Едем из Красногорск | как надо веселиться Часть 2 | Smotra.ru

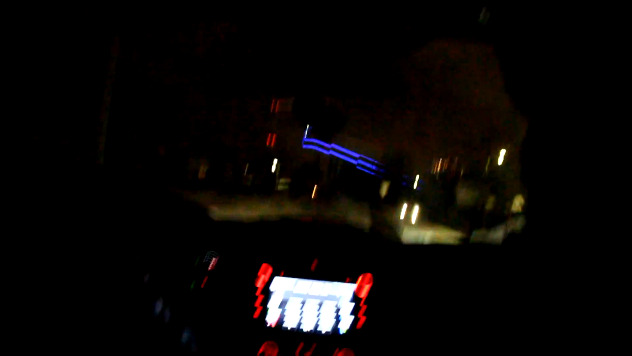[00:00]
Смотри, мне нравится, что она моргает. Чего? Не старше. Куда она? Налево? Налево. Налево. Мы оттуда, по-моему, приезжали.
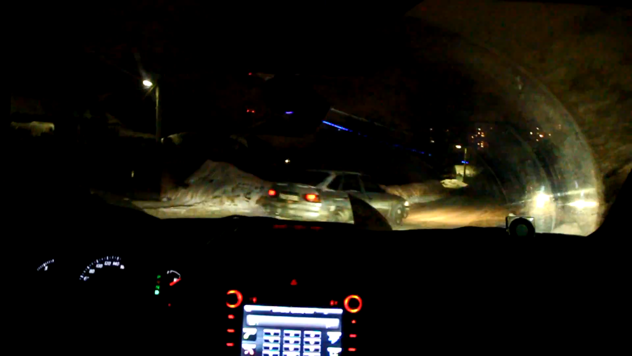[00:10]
Мы оттуда приехали. А она направо, блядь. Пусть с ног умнички. Да блядь!